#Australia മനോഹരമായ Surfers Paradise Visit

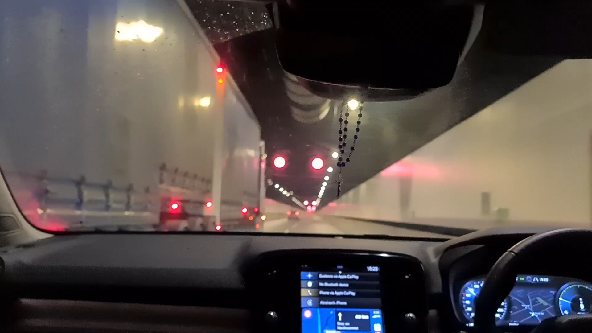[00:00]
കിലോമീറ്ററുകൾ നീണ്ട സിഡ്നിയിൽ ന്യൂ സൗത്ത് വെയിൽസിലുള്ള ഒരു ടണലാണ്, പസഫിക് മോട്ടർവേയാണ്. ടോളുണ്ട്, ടോൾ കൊടുത്താലും ഇത് വർത്താണ്, കാരണം അധികം തിരക്കൊന്നുമില്ല.